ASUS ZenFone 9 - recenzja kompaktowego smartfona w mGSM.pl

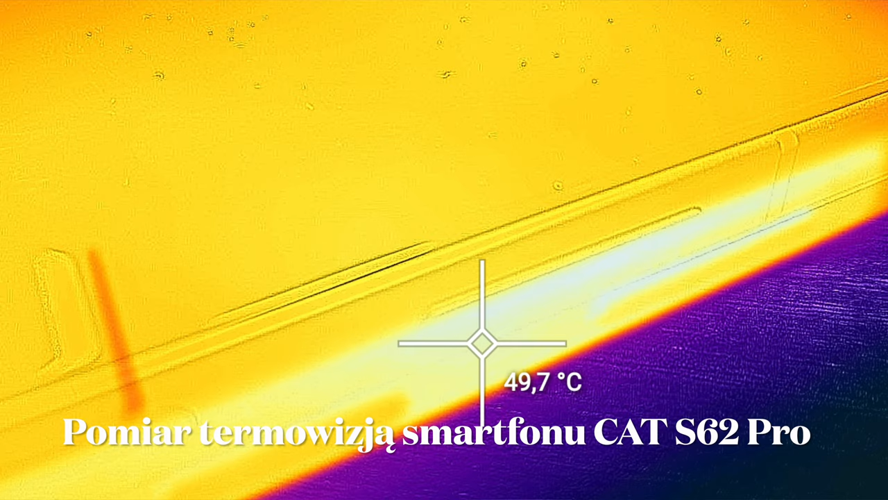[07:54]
On screen: spot 49.7°C
ale z drugiej też tłumaczyłaby to bardzo wysoka obecnie temperatura otoczenia,